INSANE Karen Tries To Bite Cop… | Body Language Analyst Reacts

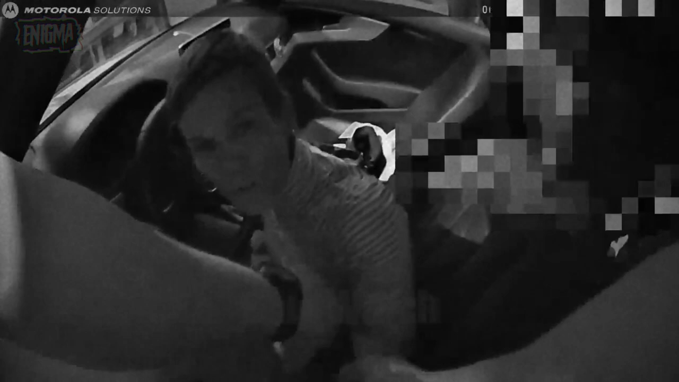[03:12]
She does none of that here. showing that her entitlement is so ingrained that even her subconscious doesn't feel at all threatened. This shows just how entitled she is.